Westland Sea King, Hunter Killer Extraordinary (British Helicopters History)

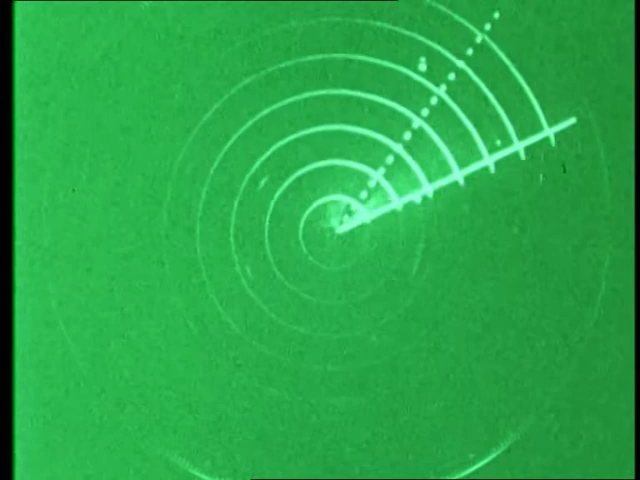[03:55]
Transponder identification in the form of short arcs show the position of supporting helicopters.